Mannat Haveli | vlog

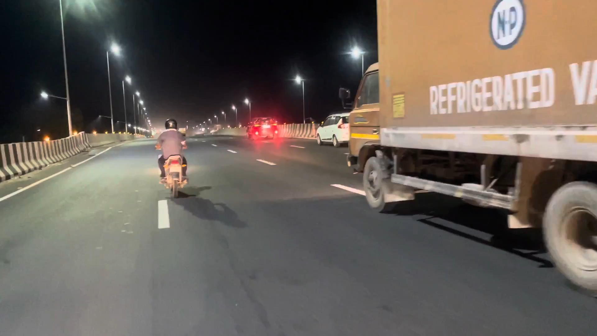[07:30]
तो लगबख वाले रोड आ चुके हैं जिसमें लाइन से डाबा है अमरिक सुखदेव भी इसी लाइन में है और हवेली
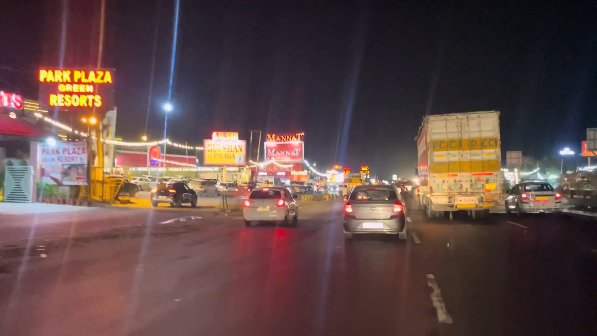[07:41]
भी आगे इसी लाइन में पढ़ेगी तो अशर भाई कैसी खुछ ही आपको हम लोग पहुच चुके हैं अपनी डेस्टेशन के बहुत करीब तो कैसा ल�